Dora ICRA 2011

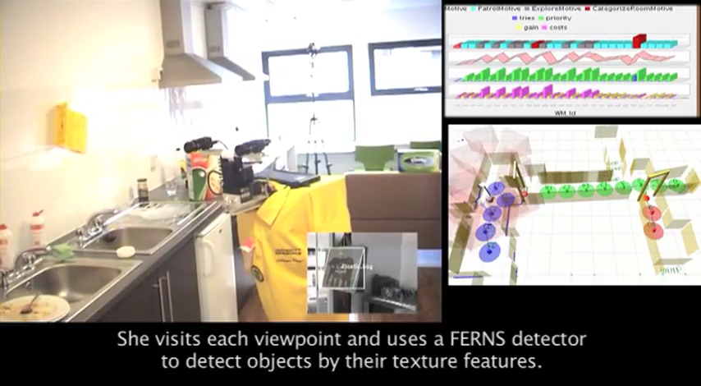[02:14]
I see something that appears to be plastic bag.
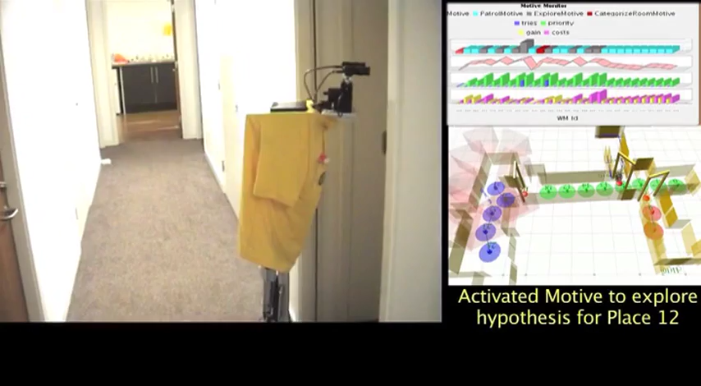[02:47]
Looks like there is a door here.